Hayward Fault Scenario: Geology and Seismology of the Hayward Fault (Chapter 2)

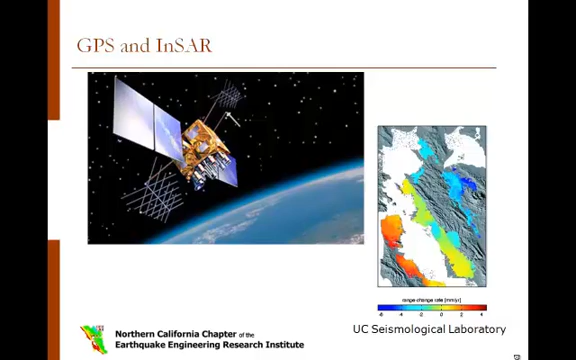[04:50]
These technologies have been adapted to produce all-weather, day and night, high-resolution images of the Earth's surface, providing useful information about the physical characteristics of the ground. LIDAR, Light Detection and Ranging, is a pulse of laser light directed at a subject from an aircraft.